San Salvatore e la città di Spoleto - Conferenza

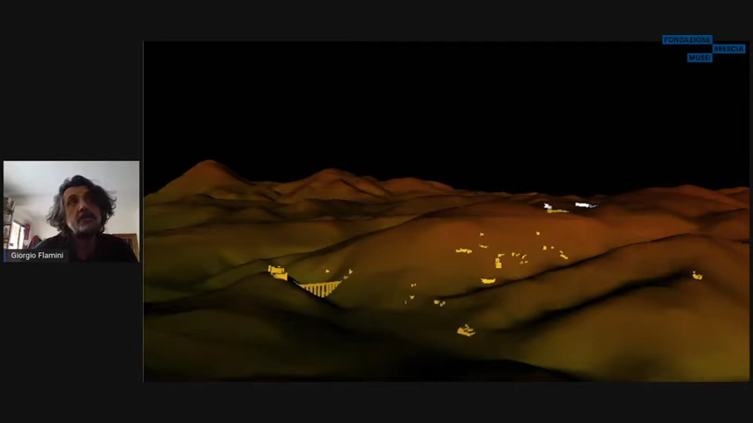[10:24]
e comunque sono attestati intorno all'anno 1000 anche in Monteluco uno degli ultimi eremiti tra l'altro un architetto Luigi Landini che è stato architetto molto importante insomma realizzato la porta leonina insomma quando ci fu la salita al soglio pontificio di uno spoletino appunto di Leone XII ma anche ha realizzato delle chiese nel territorio e il restauro completo ottocentesco eh di Palazzo Campello che si trova proprio eh sotto la rocca albornoziana quello che vedete insomma
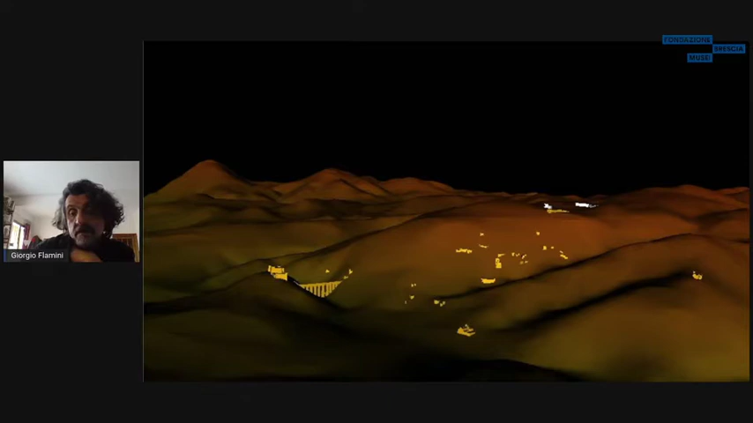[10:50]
quella sorta di eh piccole macchie gialle che trovate praticamente spostate sul monte del del costruito cittadino qui è stato rappresentato eh solamente la rocca albornoziana e il ponte delle torri però queste piccole macchie gialle sono sostanzialmente gli eremi e la chiesa di San Pietro e la chiesa di San Giuliano eh gli